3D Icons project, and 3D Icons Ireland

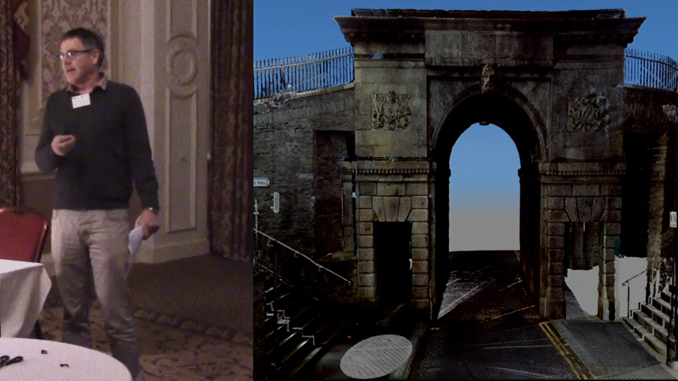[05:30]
This is point cloud data, coloured with the RGB value from the scanner. This is Glendalough, St. Kevin's Church with the round tower in the background.
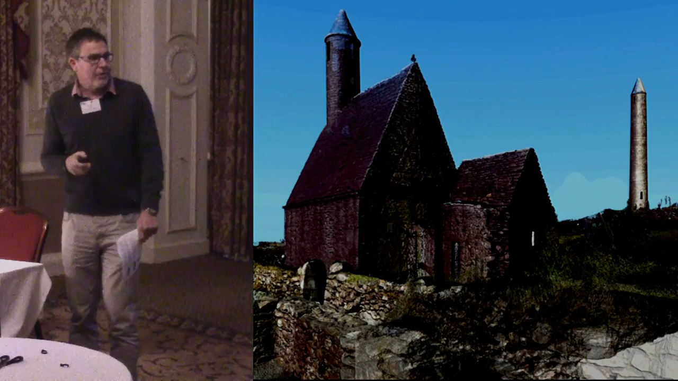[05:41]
Unangus on Inishmoor, one of the western stone ports. We've done by terrestrial laser scanning.
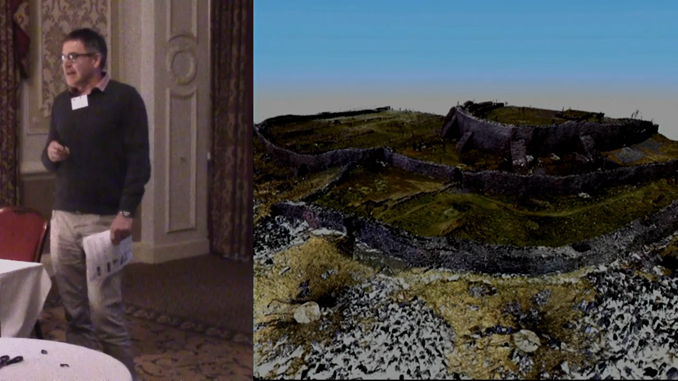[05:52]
I think it would really benefit from LiDAR data as well, because hidden at the back there is a steep cliff falling down into the Atlantic. So this is where sometimes I think the data that's available doesn't necessarily fulfill the overall challenge. So we may go back there and do some work with the drone that we've recently added to the survey equipment. And this is from Scalic Michael itself.
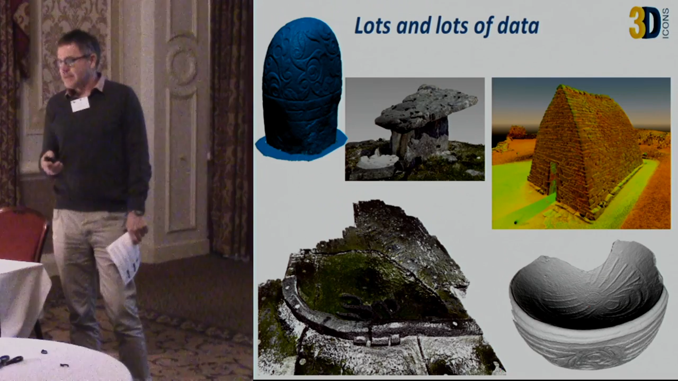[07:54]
And we keep this data and all the next phases are just getting this data, going down one path, which is dissemination, but holding that data for further scientific purposes is very important. So these are some of the challenges in creating access to the models.
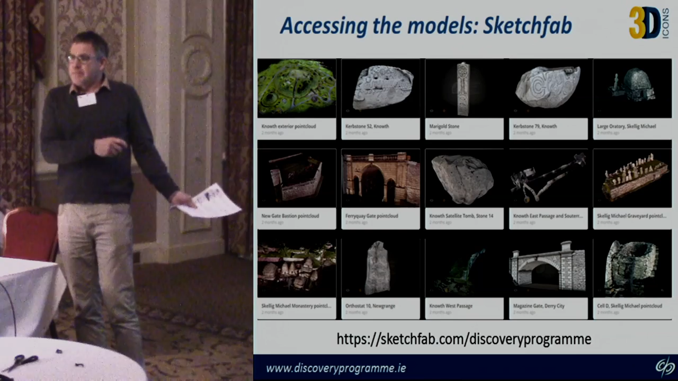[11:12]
Sketchfab account, and uploaded all of our models to Sketchfab. And this was to be the kind of solution for getting data from the surveys through the modeling and then out to web delivery. These are just something large and still to detect things that they look like.
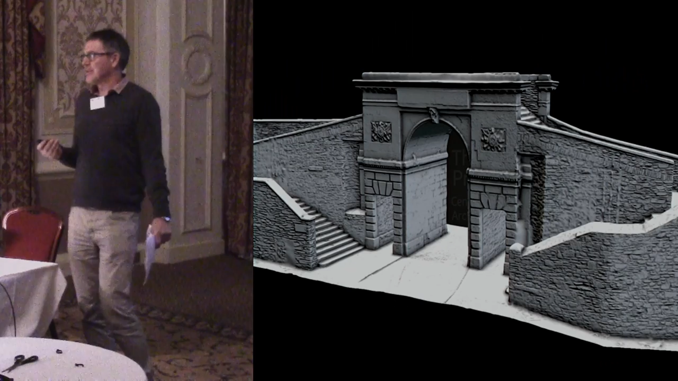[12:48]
You saw the point cloud of that data earlier on. That's the visualization of the scene for Bishop's Gate.
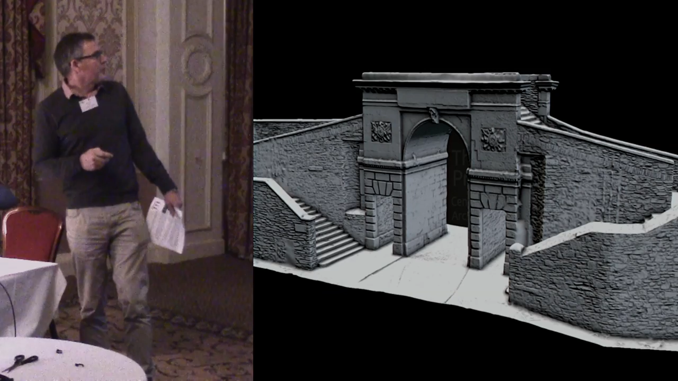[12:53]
And we did the landscapes this way as well. We've got a small cut-out there on Hill of Tyre.
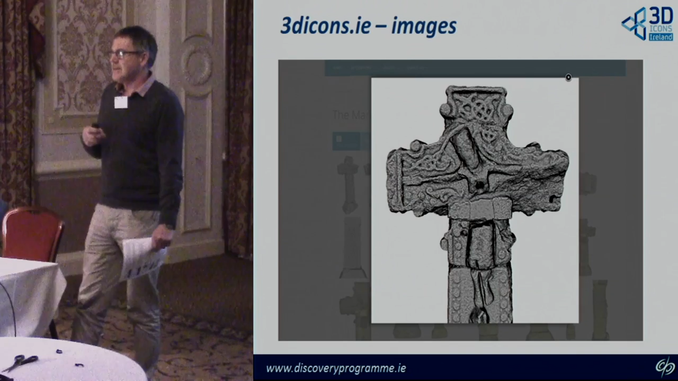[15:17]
And for each one we'd have enlargements so that people can really see the level of detail that's in the carving of the stone in this case with a high cross.
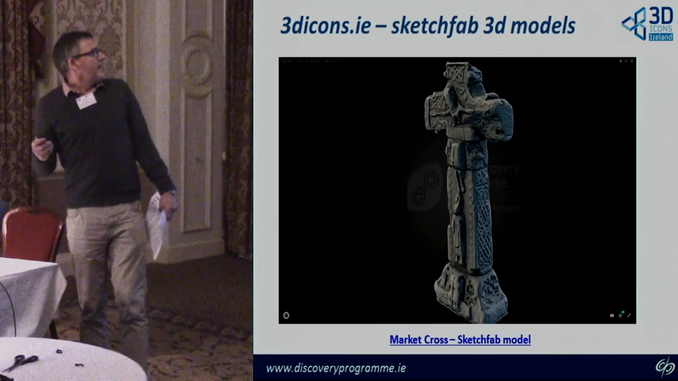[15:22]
The website gives you access to the Sketchfab models. You can go and access them through our website or you can go to Sketchfab directly. And obviously, if we have different versions in Sketchfab, we'll have more than one model that's accessible. So, this is an example where we're using the hotspots and having the texture from photo imagery.